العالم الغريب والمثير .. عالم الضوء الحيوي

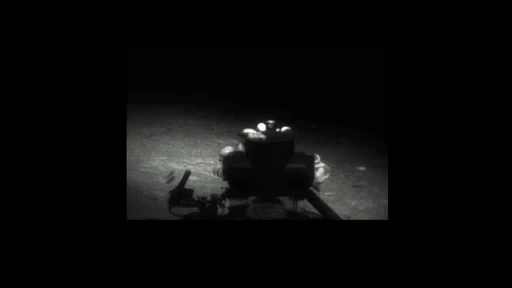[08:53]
And what you're seeing here is a bait box with a bunch of, like the cockroaches of the ocean. There are isopods all over it. And right in the front is the electronic jellyfish. And when it starts flashing, it's just going to be one of the LEDs that's flashing very fast. But as soon as it starts to flash, and it's going to look big because it blooms on the camera, I want you to look right here. And there's something small there that responds.
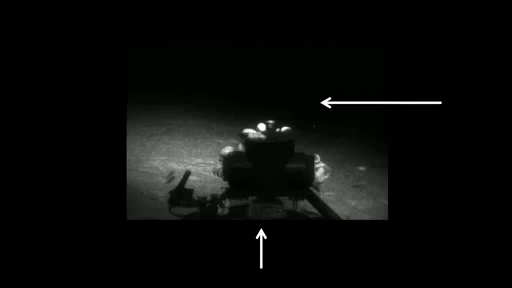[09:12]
We're talking to something. It looks like a little string of pearls, basically. In fact, three strings of pearls.
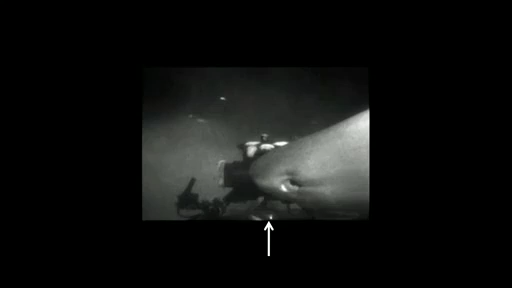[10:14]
And I can't claim for sure that the optical source brought it in because there's bait right there. But if it had been following the odor plume, it would have come in from the other direction.
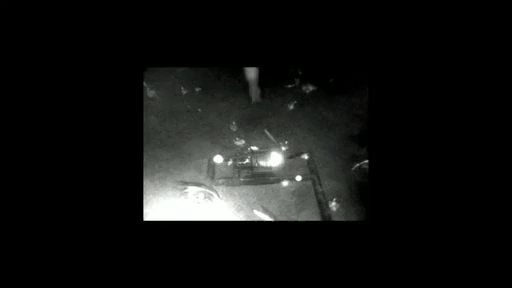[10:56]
This guy's a little more contemplative. Hey, wait a minute. There's supposed to be something else there.